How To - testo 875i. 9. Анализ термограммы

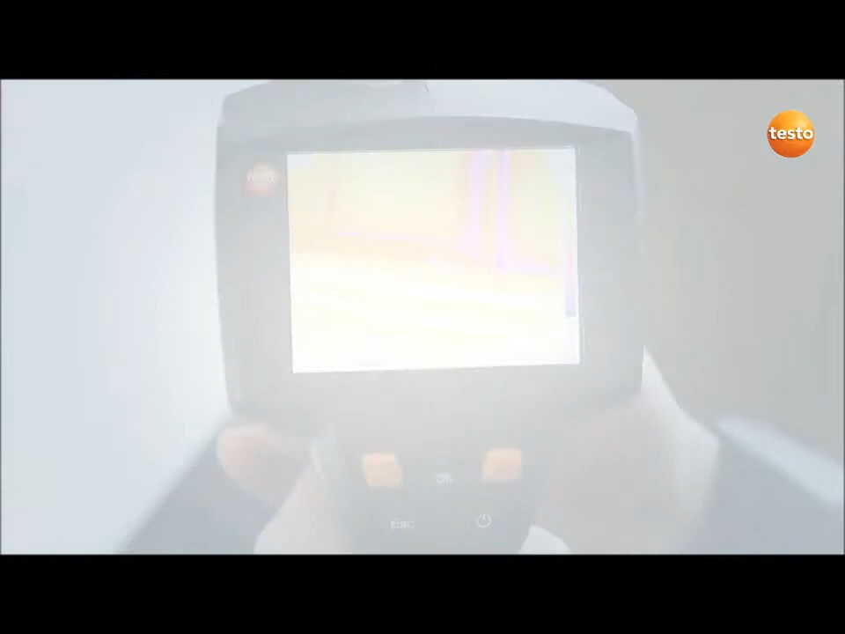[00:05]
Сохраненные термограммы можно посмотреть в разделе «Галерея» в памяти тепловизора.
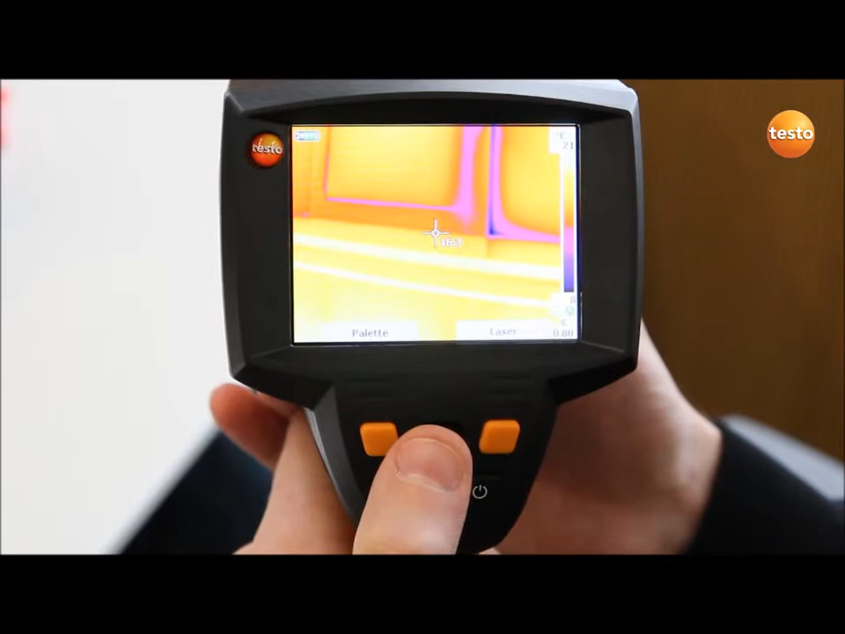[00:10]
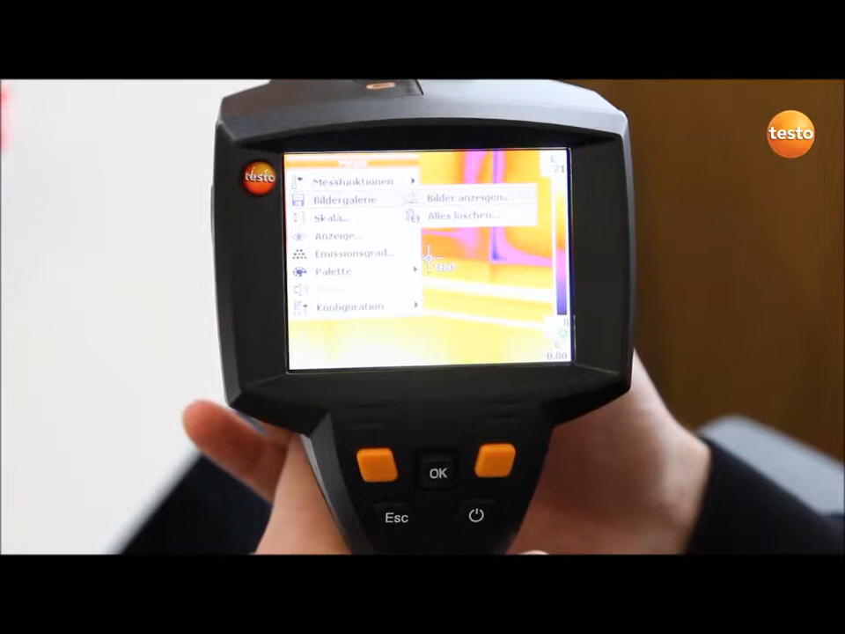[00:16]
Выбор нужного снимка осуществляется при помощи джойстика.
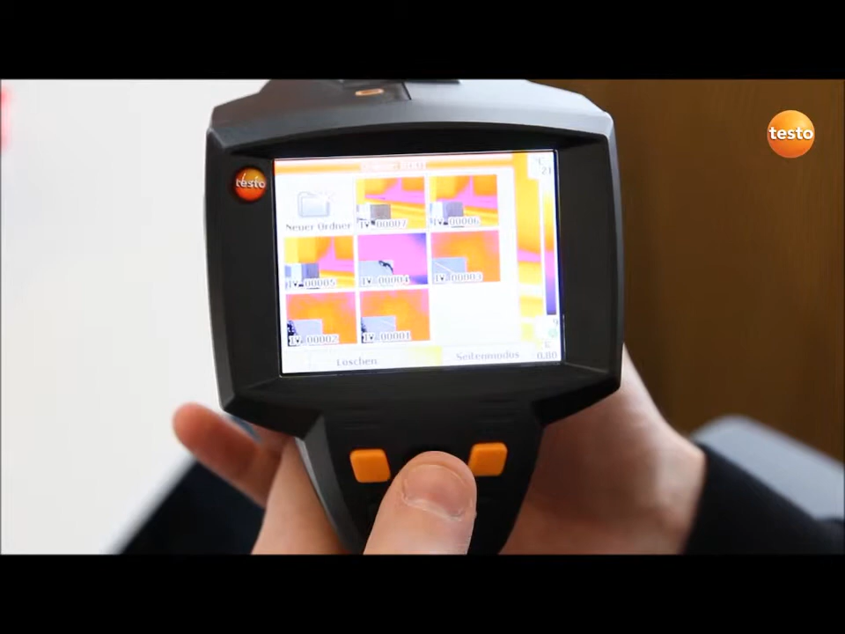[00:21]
Тесто 875i позволяет проводить первоначальный анализ термограмм непосредственно на месте обследования.
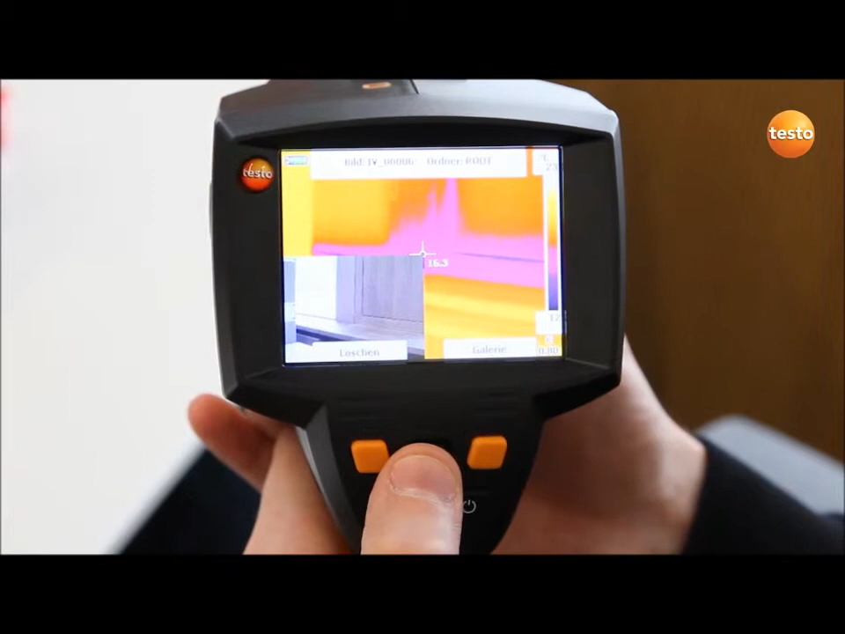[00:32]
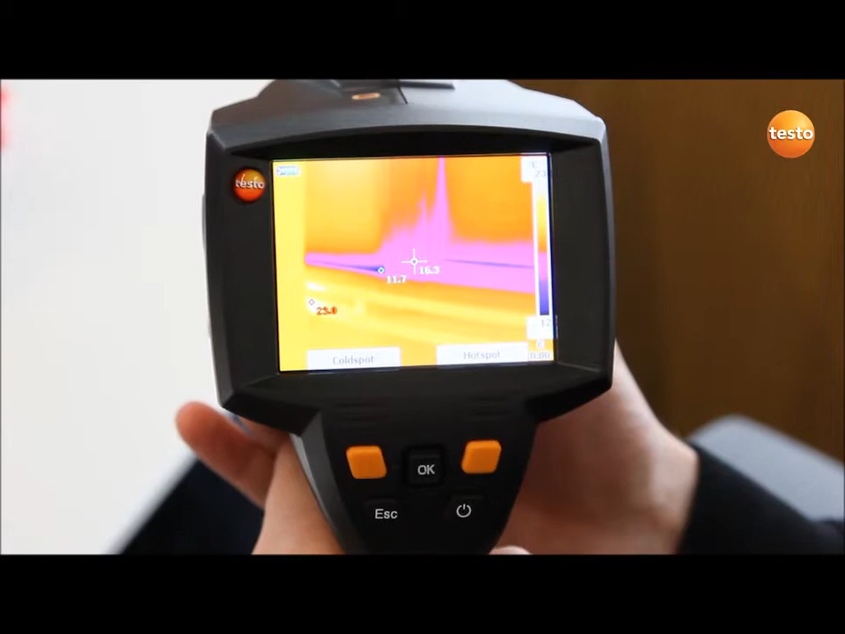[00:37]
Вы можете получить данные температуры по каждой точке термограммы, используя курсор.